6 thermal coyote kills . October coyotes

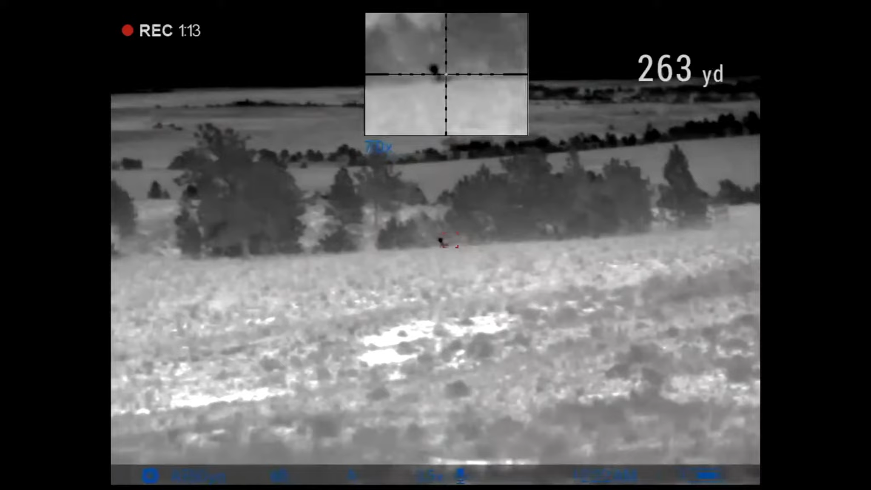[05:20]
264. Hold on, let me get rid of that. Okay.
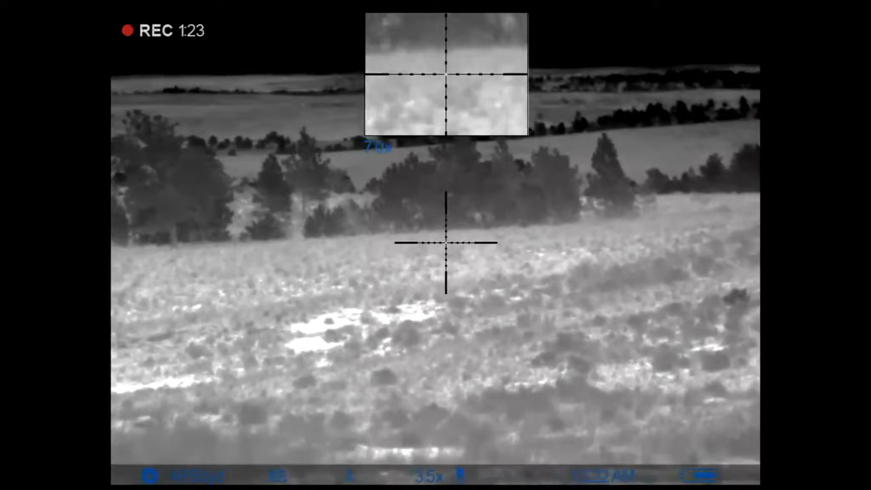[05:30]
He's fucking hit. Oh, fucking, look at him go. He's down. All right, that guy took one right to the goody bits.
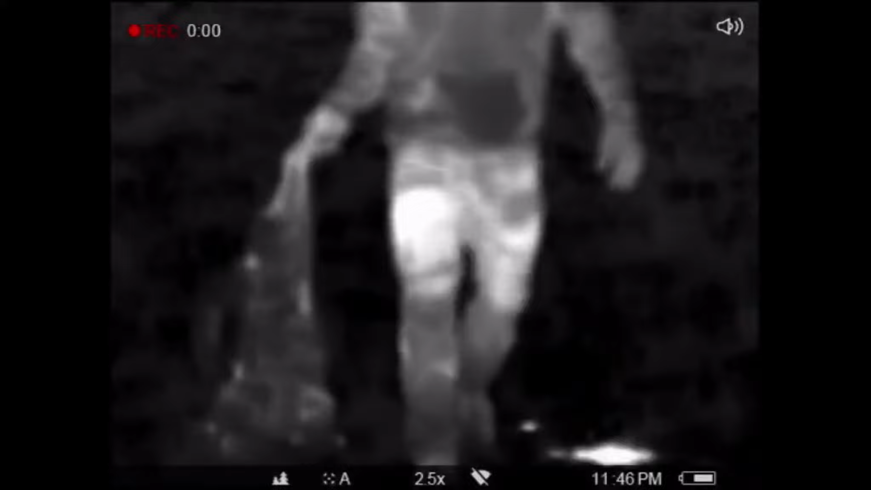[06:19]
Got that guy on the run.
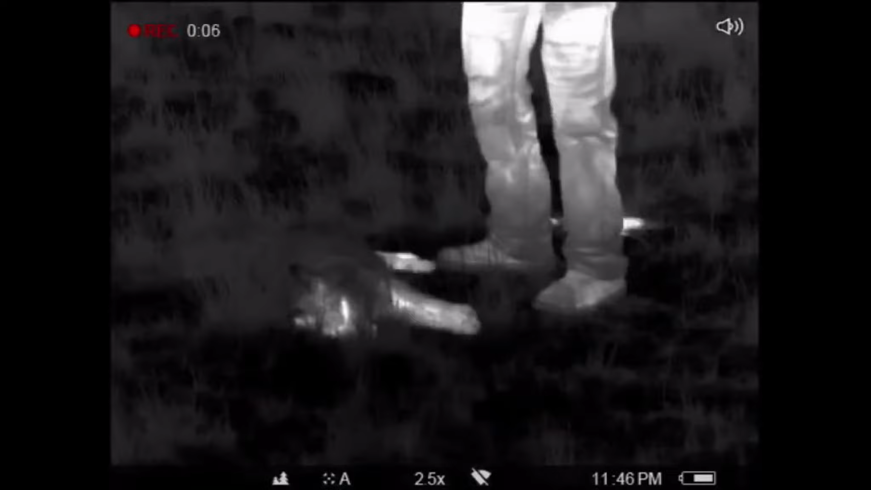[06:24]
I blew it and he picked him up with the AR-15, man.
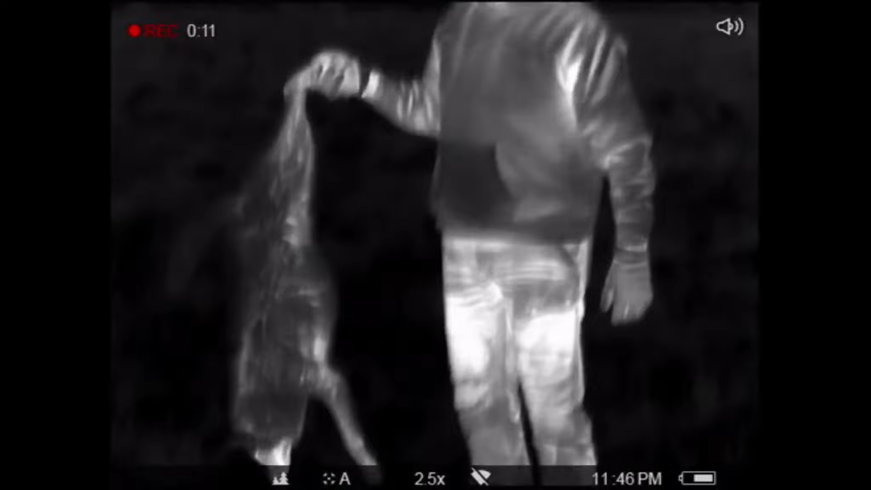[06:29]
200 yards. All right, this is number 4. He almost got away. I wounded him and then walked up to get him and he took off.
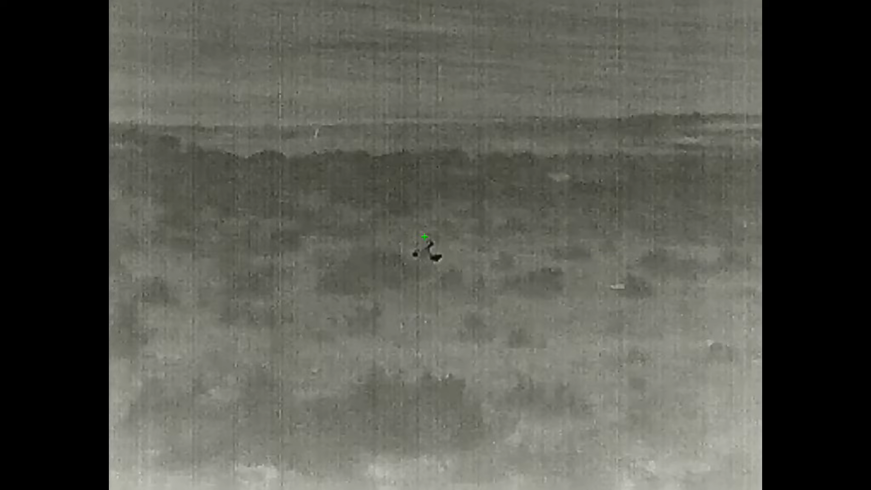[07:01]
No idea. He came right. He came right here. Just right in front of us. Right below me.
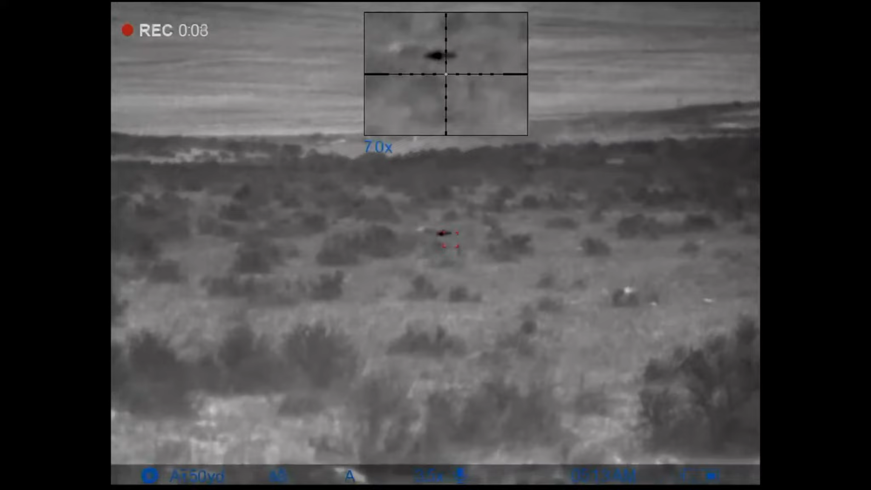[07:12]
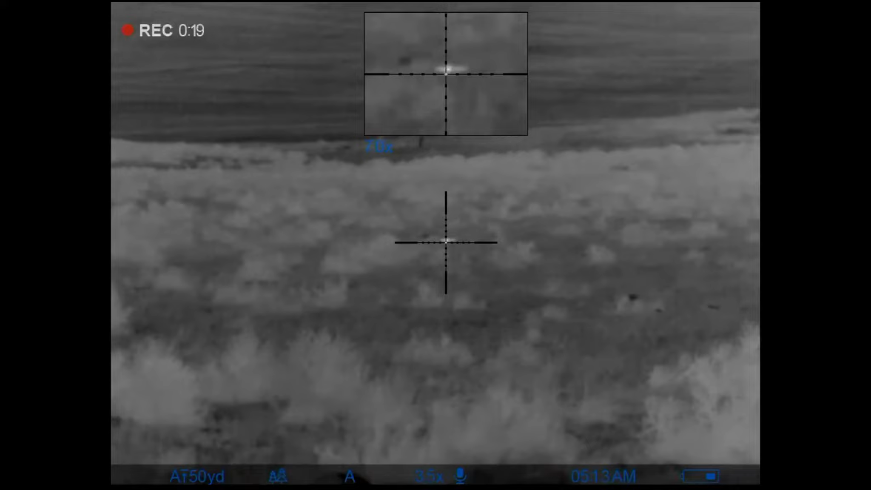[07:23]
Just blew the plane. I was like, fuck. This guy's 2 feet in front of us.